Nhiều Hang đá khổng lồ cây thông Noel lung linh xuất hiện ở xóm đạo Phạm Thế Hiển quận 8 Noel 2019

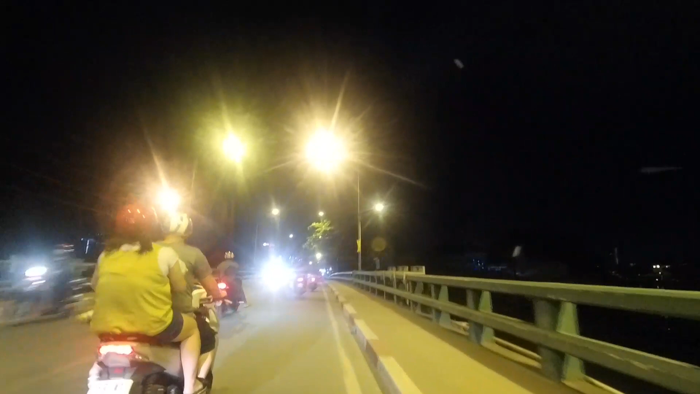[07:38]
vẫn còn cái cảnh nước ở khu quận 8 này,
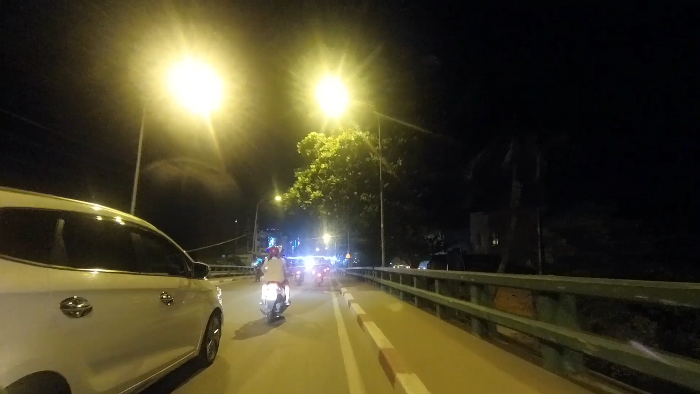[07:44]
nếu mà chiều cường lên là các bạn thấy cảnh nè, thấy cảnh lội nước kìa các bạn. Đây qua khỏi cầu. Ok. Mình suy nghĩ ở đây cũng có một cái đấy, rất là đẹp này.
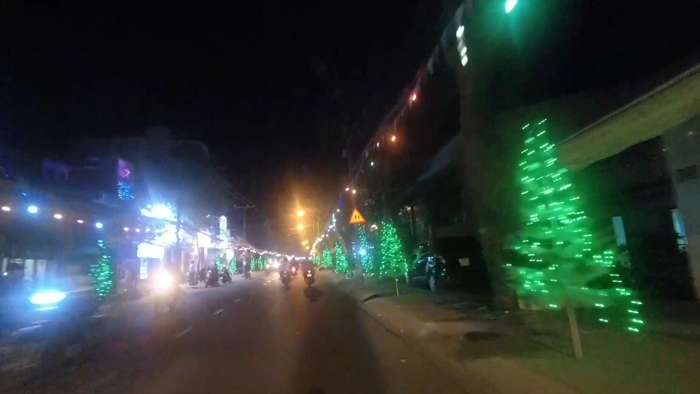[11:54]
Đây phía trước mặt của chúng ta có một nhà thờ nữa. Thực ra là mình đã đi cái đường Phạm Thế Hiển này nhiều lần rồi, nhưng mà mình không có đi vào ban đêm. Ban ngày thì cũng bình thường thôi các bạn, nếu các bạn đi mà ban ngày thì bình thường thôi. Nhưng mà ban đêm vào dịp Noel là ở đây rất là lung linh, huyền ảo luôn, quá đẹp, xuất sắc luôn á. Cho nên là quá trời khách rồi, những bạn trẻ đến đây để vui chơi nè, nói chưa.
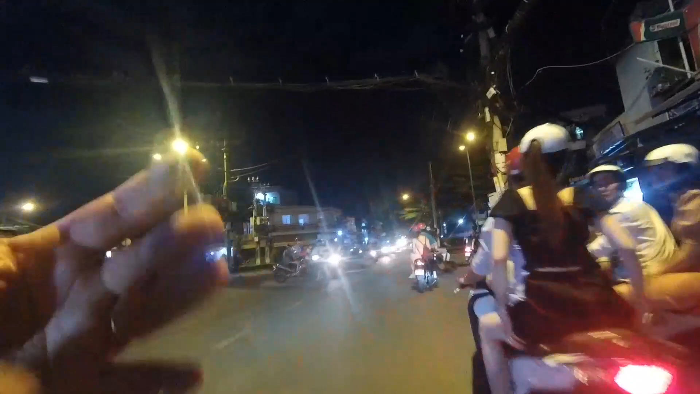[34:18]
Ok, như vậy là mình đã trải qua và quay cho các bạn xem hầu như là những cái giáo xứ, những cái ngôi nhà thờ đẹp và đó là nhất ở trên đường Phạm Thế Hiển rồi đó.
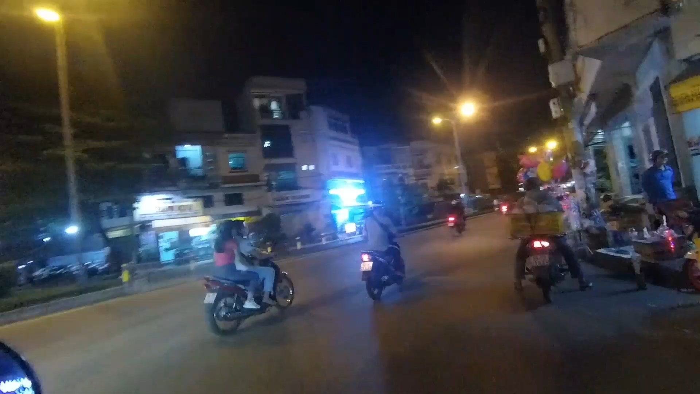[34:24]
Và mình cũng đã vừa mới đi ra khỏi cái đường Phạm Thế Hiển rồi. Và mình sẽ tạm biệt các bạn, tạm biệt quận 8. Mình sẽ hẹn các bạn ở một video tiếp theo ở một cái xóm đạo hấp dẫn nữa ở Sài Gòn.